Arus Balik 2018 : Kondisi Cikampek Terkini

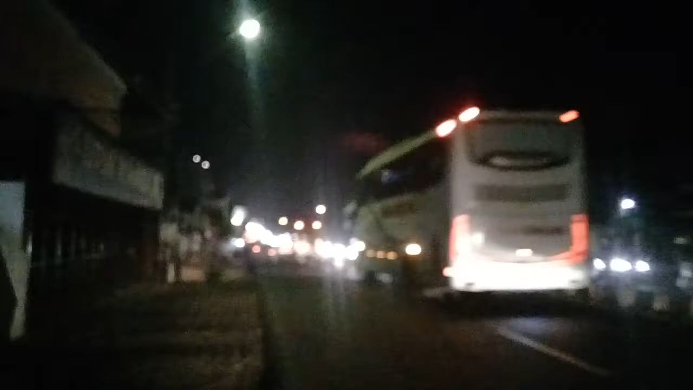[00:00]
kondisi lalu lintas di seputaran Cikampek arah ke Jawa Tengah, Cirebon,
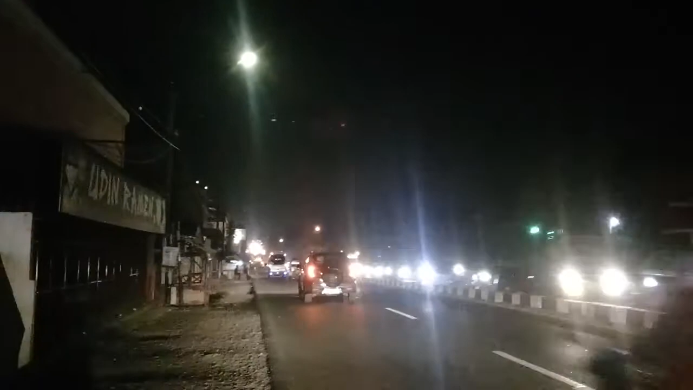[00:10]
arah-arah yang menjauhi kamera. Ini masih sangat ramai karena terimbas one way di dalam tol. Jadi memaksa arah ke timur harus melalui jalur arteri atau jalan nasional. Sedangkan arah arus balik juga ramai lancar.
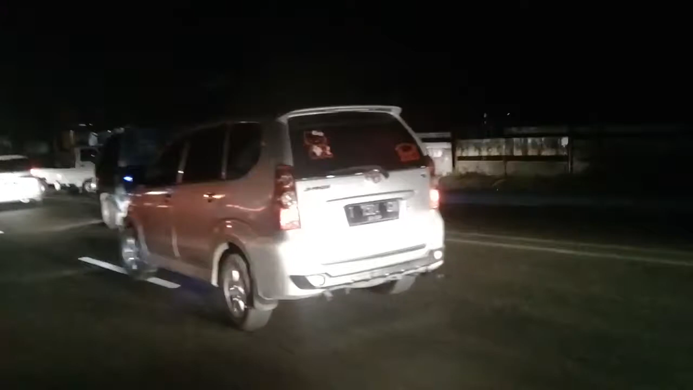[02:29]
arah Purwakarta karena tidak bisa melalui jalan tol, akhirnya mereka memutar di sini setelah simpang Kuning.